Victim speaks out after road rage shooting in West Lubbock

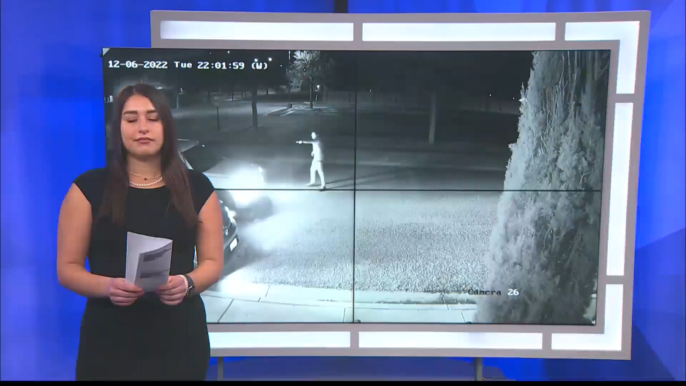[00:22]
Yeah, it's been over a month since that incident took place and tonight, police and that victim are hoping someone out there can help find the suspect who almost took a woman's life on the road.
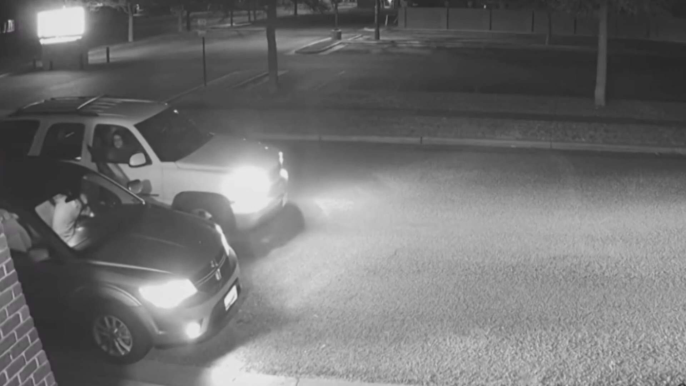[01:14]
And so I opened my door. I figured we were just going to exchange information and go on about our business. In this newly released video from police, you can see the man getting out of his SUV and shooting at the woman's car. He was shooting across his passengers. So like he could have hit her.
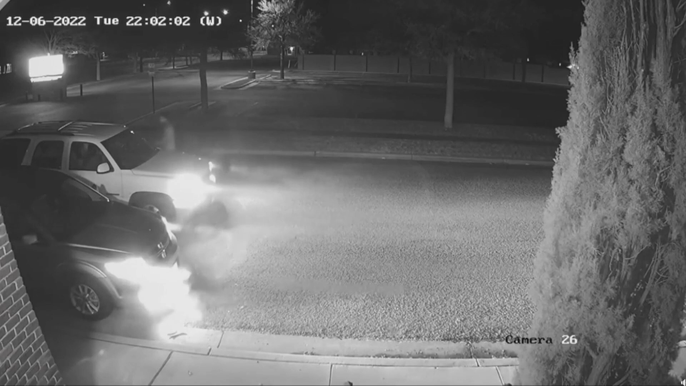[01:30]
He could have hit himself because I guess one of the bullets ricocheted.